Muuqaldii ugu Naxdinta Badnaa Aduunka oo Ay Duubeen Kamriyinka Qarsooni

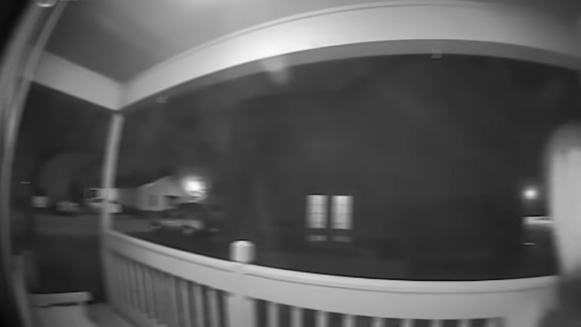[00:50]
muqaalka dhammaadkiisa ayaan waxaan ku ogaan doonaa dhacdo walba iyo qaabkii ay u dhacday.
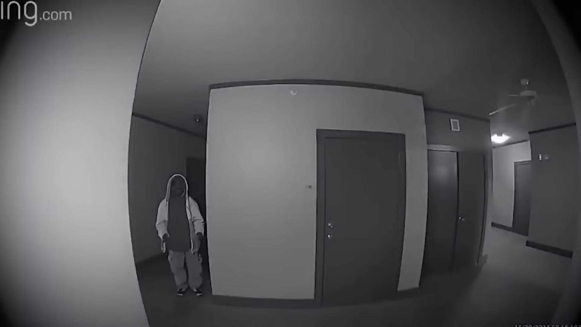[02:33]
Muqaalkan ayaa wuxuu noqday muqaal aad iyo aad dadku ay uga falceliyaan weliba dhanka social media.
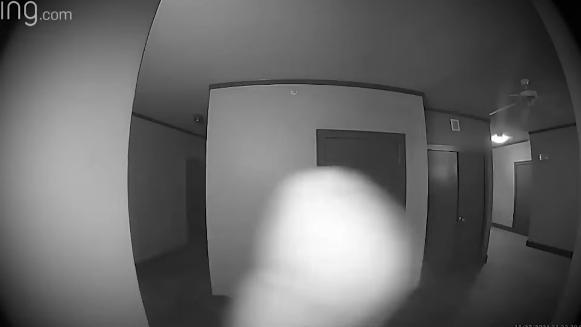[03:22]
Waxaa dhacday muqaalka sida aad uga jeedaanba ninkan in uu albaabkan hortaagan yahay, welibana albaabka hortiisa uu ku meereysanayo, wajigiisana uu soo qariyey. Muqaalkan markii ay haweeneydan soo dhigtay, dad badan ayaa ka faallooday. Dadka inta badan waxay dhaheen ninkani wuxuu rabaa inuu haweeneydan dhibaato u geysto, wuxuuna sugayaa ilaa inta ay guriga ka soo baxayso. Dadka qaarna waxay dhaheen ninkan waxaa laga yaabaa inuu yahay nin daris la ah haweeneydan,
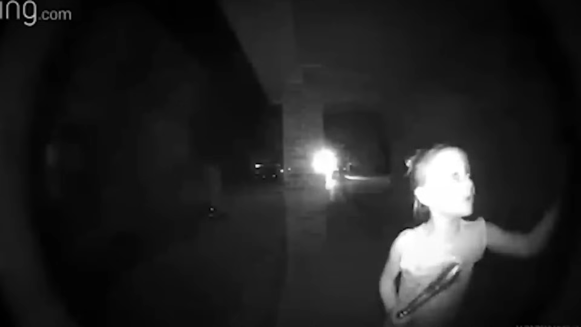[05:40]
2019ka xilli dambe ee habeenkiya gabar yar oo waliba sida aad muqaalka uga jeedaan aad iyo aad u yar xilligaana soconaysa muqaalkan ayaa wuxuu noqday muqaal dad badan ka yaabiyay gabadhan yar markii in muddo ah ay albaabkan garaacday waa laga furi waayey dadkii
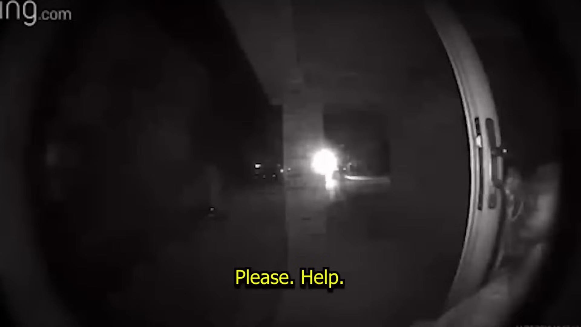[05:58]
gudaha ku jiray waxay noqdeen kuwa aan u jawaabayn kadibna goobta ayay iskaga carartay haddaba dadkii deganaa gurigan ayaa muuqaalkan waxay soo dhigeen Facebook-ga wuxuuna noqday muuqaal dadku ay aad iyo aad u hadalhayaan gabar yar xilli dambe ee habeenkiya albaabkan garaacaysa welibana ayada oo cabsanaysa gadaalna iska fiirinaysa waxayna u muuqatay in uu qof soo cayirsanayo haddaba dadka qaar waxay
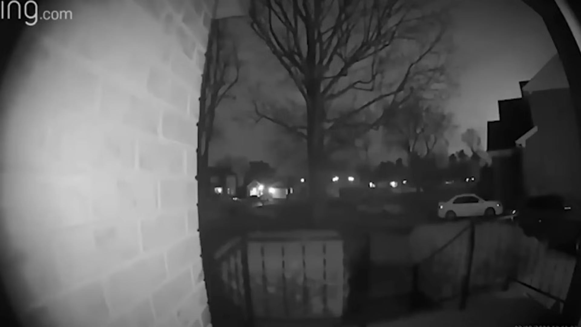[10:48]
afaraad wuxuuna noqon doonaa muuqaalkan aad u jeedaan kaamirad ku xiran gurigan ayaa waxay duubtay muuqaalkan 20 Febraayo 2020 nin da'da 40-yada ku jira ayaa wuxuu bilaabayaa in uu soo guurguurto welibana asaga oo feera qaawan kadibna markii uu soo gaaro albaabka guriga wuxuu bilaabayaa in uu isku dayo in uu guriga gudaha u galo balse albaabkii ayaa wuxuu ku noqday
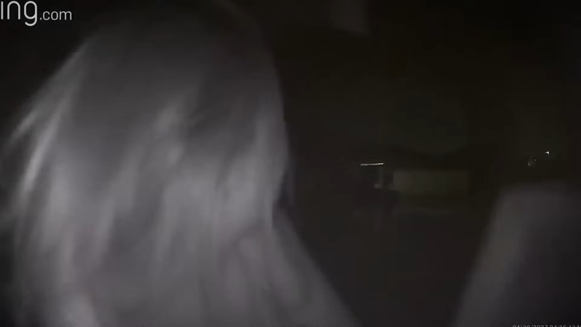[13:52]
soo gaartay albaabka gurigan waxayna bilowday in
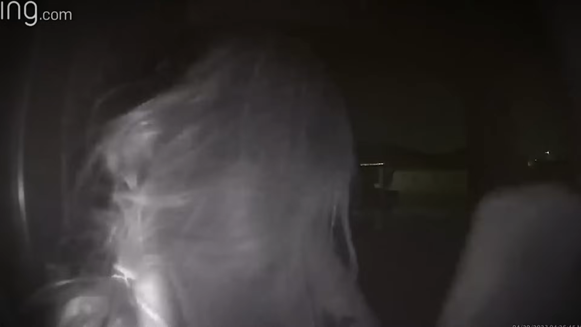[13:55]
ay gargaraacdo xilligaas saacaddu waa 4:00 habeenimo taariikhduna waa abriil 2023 haweeneydan waxay u muuqataa mid aad iyo aad u cabsanaysa sidoo kalena daqiiqad walba waxay iska fiirinaysaa gadaasheeda waxayna u muuqatay mid la soo raacdaysanayo haddaba haweeneydan albaabkan cidina kama furin saacado markii ay garaacaysay waxay bilowday in ay gadaal
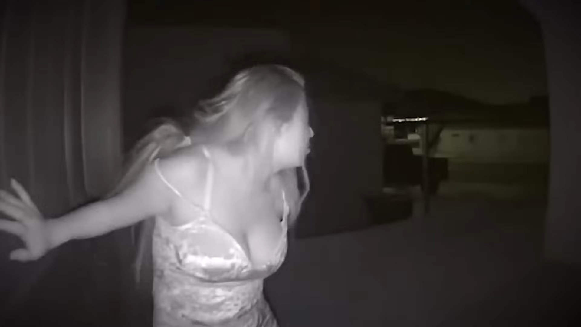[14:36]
albaabkii ku soo laabatay waxayna bilowday inay garaacdo iyadoo ku cabanaysa fadlan
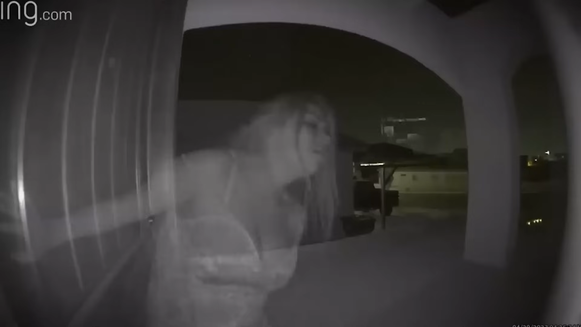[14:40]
iga furaa balse lagama furin albaabkii abbaar markii ay halkan taagnayd sidoo kalena ay gadaal iska fiirinayso mar walba ayay ugu dambeyn kaamiradda horteeda ka miriqday waxayna u carartay dhankaas iyo laamiga haddaba
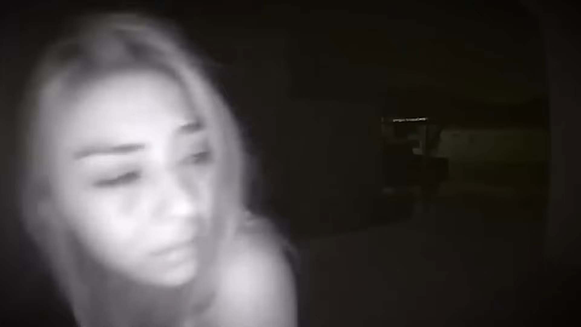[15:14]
aysan caawin dadka qaarna waxay sheegeen haweeneydan in ay rabtay inay dhibaato u geysato reerkan waxayna sheegeen muqaalka marka hore inta aysan soo gaarin qaybta ay kaamiradu qabanayso caadi ayay u socotay balse markii ay soo gaartay albaabka hortiisa ayay bilowday in ay soo orodo taasina waxay ahayd dabin ay doonaysay in ay u dhigto reerkan balse haweeneydan cidina ma
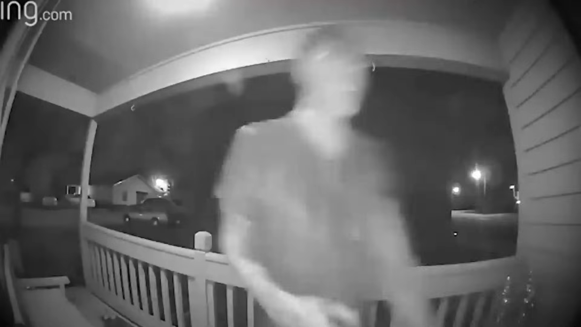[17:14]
garabkiisa balse ugu dambeyn waxaad arkaysaan ninkan in uu si aad iyo aad u daran gadaal gadaal ugu dhacay welibana jaranjarada korkeeda haddaba muuqaalkan ayaa waxaa dhacday in social media la soo dhigo lamana ogeyn qofka soo dhigay muuqaalkan dadka inta badan waxay sheegeen ninkan dhalinyarada ah inuu ahaa nin cabsan wuxuuna doonayay in uu albaabka gurigiisa furo maadaama furihii